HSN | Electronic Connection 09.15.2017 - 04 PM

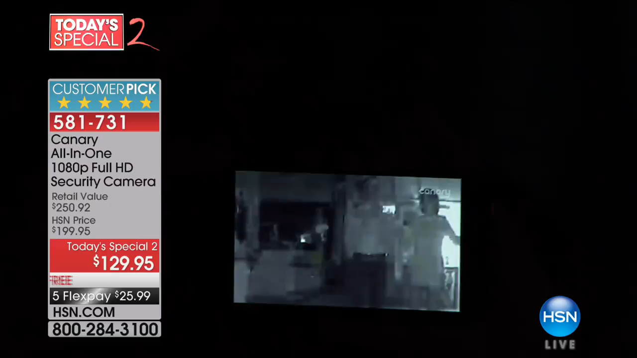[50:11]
us you can okay did you guys see what just happened did you see the click that it just made that was the click going into that infrared to that infrared um technology so that canary can see no if it's light if it's dark it doesn't matter and here's the key now you can see what's going on somebody's in your house that's not supposed to be there you can act and again here's where canary really sets itself apart is that you're